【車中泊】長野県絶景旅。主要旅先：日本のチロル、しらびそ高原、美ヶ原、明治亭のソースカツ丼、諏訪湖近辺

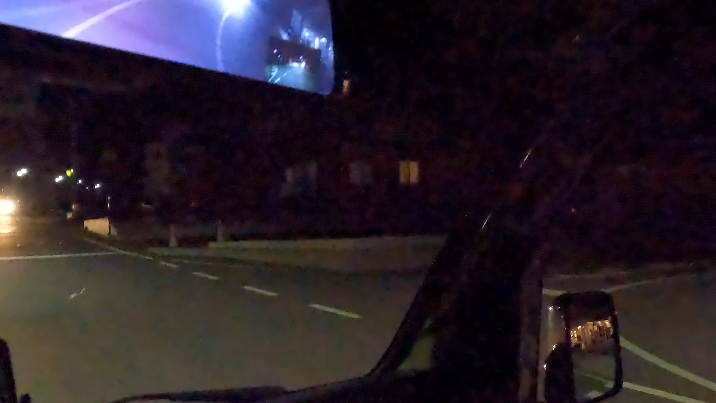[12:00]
ちょっと道間違えた。 お観光バス。 何あそこ、ムーギ ー。あれ、こんなところに駐車場あって綺麗なトイレと。